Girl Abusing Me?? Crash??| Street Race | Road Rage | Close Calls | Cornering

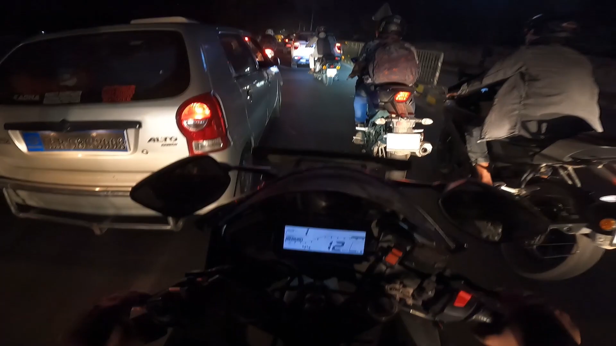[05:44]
बहुत ही ज्यादा लाइट के चलते ये मिरर मेरा लाइट कर रहा है। एयरपोर्ट के पास तो यूजुअली बहुत जाम रहता है।
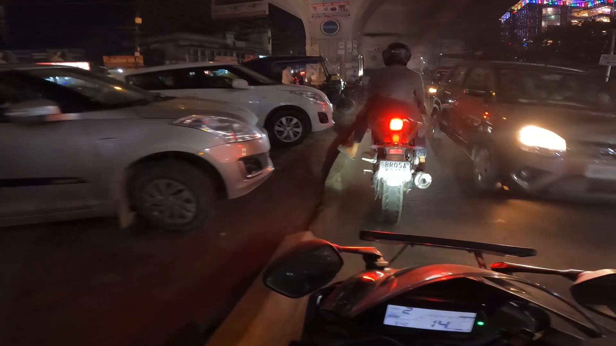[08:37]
बहुत ही ज्यादा लंबा जाम है नीचे की साइड।
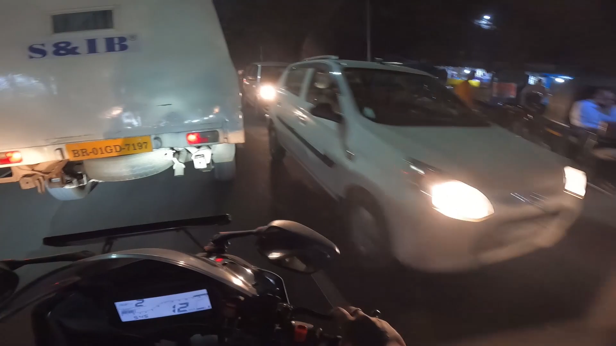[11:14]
हम लोग तो अपना करेक्ट वे में आ रहे थे करेक्ट से, वो लोग फोन पे बात करते हुए उधर देखते हुए पार कर रही हैं।
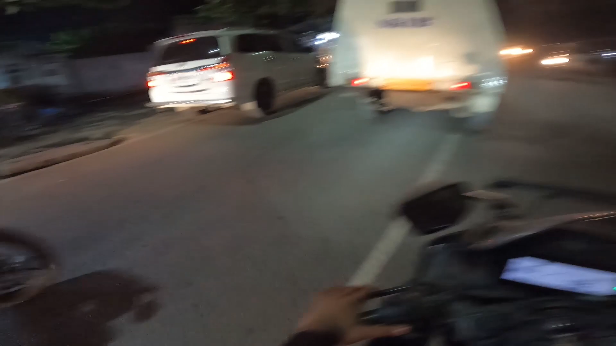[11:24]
इधर इधर इधर गाइस रुकते हैं, कहीं चाय पीने का प्लान बन रहा है तो आगे में एक चाय दुकान है मेरा देखा हुआ, वहीं रुकेंगे, वहां से चाय पियेंगे।